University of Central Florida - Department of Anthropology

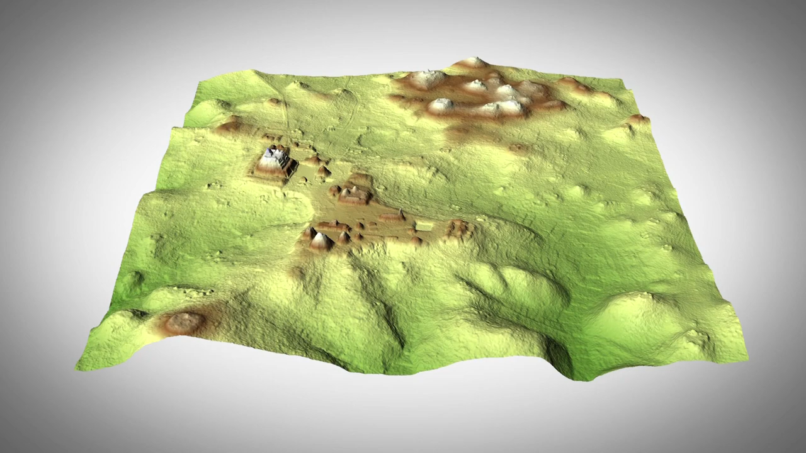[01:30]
It also shows the public the physical images that are possible from LIDAR which is light detection and ranging. It's the use of lasers in order to see through the trees and see what is on the ground.
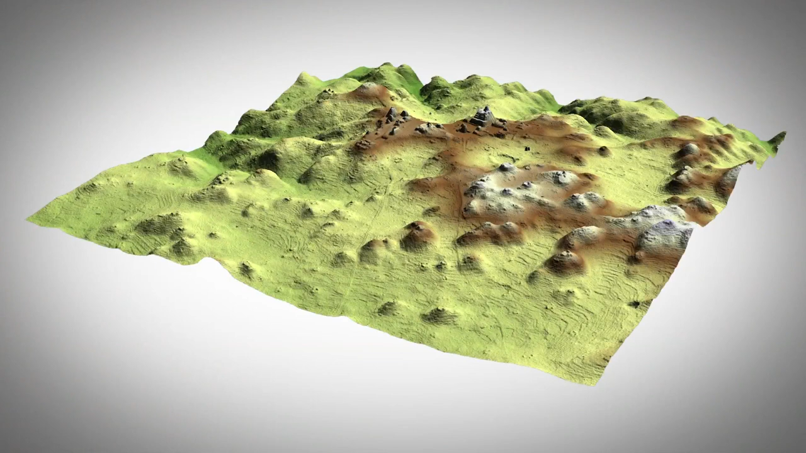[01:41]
What LIDAR allows us to do is to literally produce images of what is on the ground that you can see not only the settlement but the topography, the terraces, the roadways, the water systems, caves.